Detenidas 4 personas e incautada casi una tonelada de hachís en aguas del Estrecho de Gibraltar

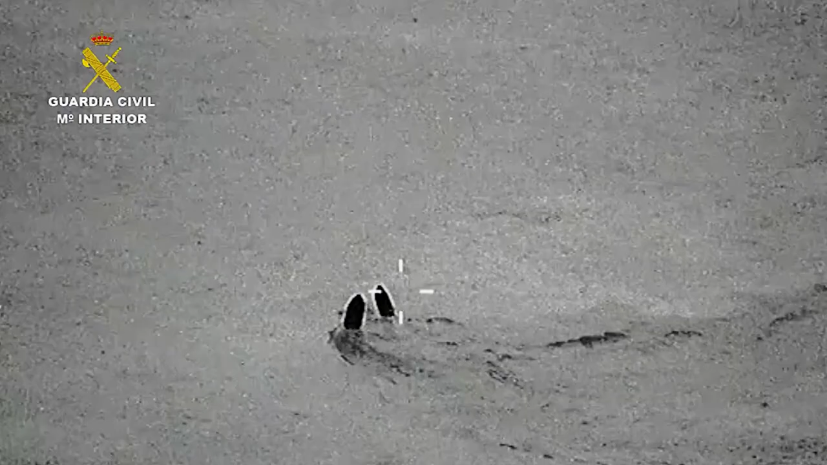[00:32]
Patrulleras medias y ligeras de los servicios marítimos de las comandancias de Ceuta y Algeciras, con apoyo de la aeronave de los guardacostas islandeses,